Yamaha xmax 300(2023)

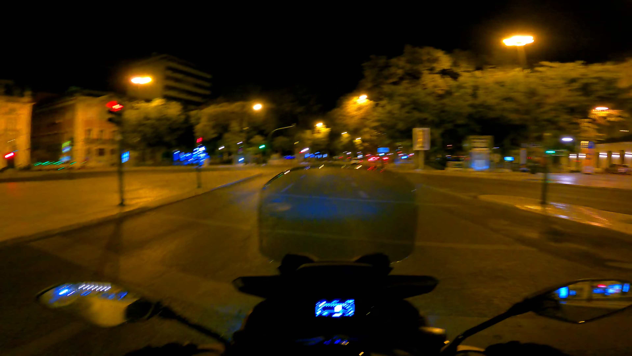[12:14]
que toda a gente bem conhece, nos restauradores, é o número 2 da Avenida da Liberdade.
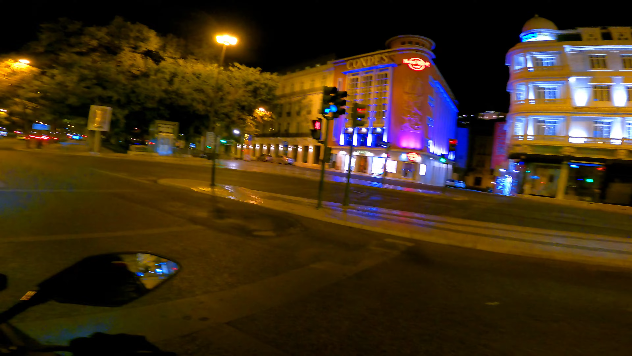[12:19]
Ora bem, iluminação aqui do quadrante, o quadrante é bonito, é sim senhor,
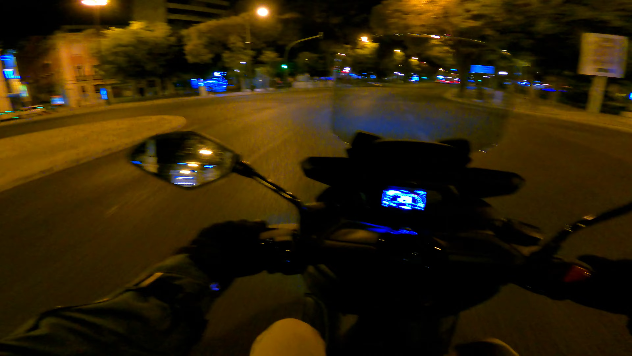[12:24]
mas eu estava a dizer no princípio daqui do vídeo e reparei que infelizmente fui tramado aqui pela câmara, há informações que ficaram com o som mal, entretanto eu vou dá-las novamente. O quadrante, eu estava a indicar que é engraçado, é bonito, sim senhor, é moderno, mas conta com menos informação. Isto porquê? Isto em relação ao anterior. Porque nós tínhamos dois padrões, dois campos,
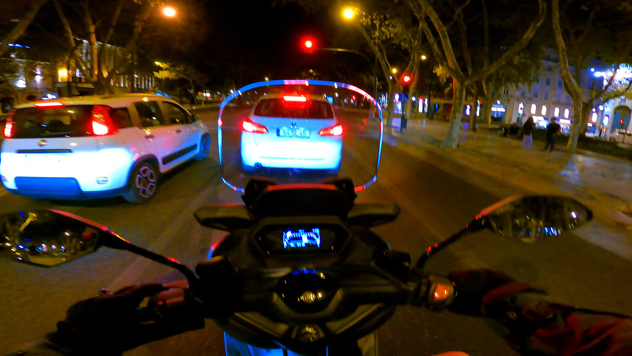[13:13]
toda a informação é a mesma, mas temos que andar aqui à procura dela. Epá, não está tão prático, não senhor. Ando aqui à procura, portanto 3.1 de média. Os comandos, temos agora o reset e o select deste lado esquerdo, para mim mais confuso do que a versão anterior. O pisca também faz aqui um bocado de confusão e requer alguma habituação.
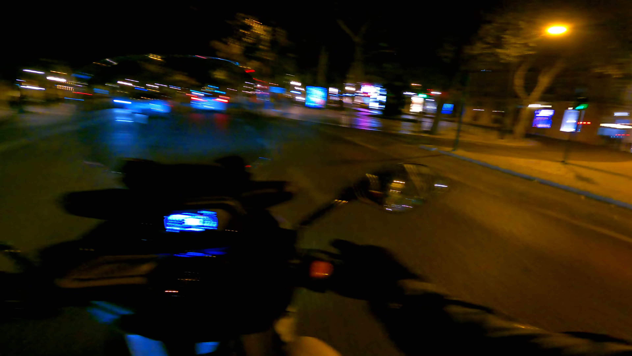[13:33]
A buzina, ok, tudo bem, está cá em baixo. Aqui do lado, falando dos comandos novamente, mas aqui do lado direito, corte corrente e start, no mesmo botão vermelho, e o botão dos 4 piscas, cá em baixo já não temos mais nada, tanto que na versão anterior tínhamos a navegação aqui, então ali no quadrante. Coisas que eu também tinha referido, é o acesso que é mais fácil agora, portanto devido ao banco ser um bocadinho mais baixo também,
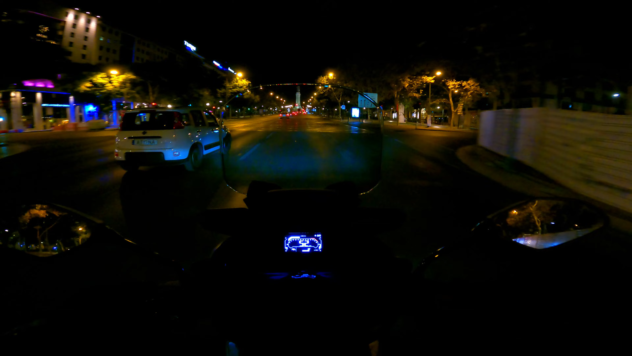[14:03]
o próprio Aneves reparou nisso. A nível de vidro, eu também tinha referido, este vidro é, portanto, tem duas posições na mesma, tal como o guiador, tem tudo duas posições de ajuste, requer ferramentas e requer também consultar o manual. Ok, mas a mim também não me choca, ele dá para ir mais para cima, é um vidro ligeiramente mais arredondado.
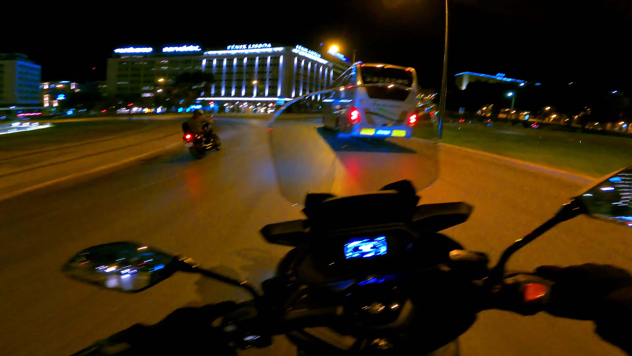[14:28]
Eu hoje vou aqui fazer um bocadinho de autoestrada, mesmo a esta hora, só para verificar aqui a máquina. Se bem que isto dinamicamente está tudo igual, a nível de suspensões elas ainda parecem um bocado firmes, mas lá está, há pouco uso, o material ainda não está assente.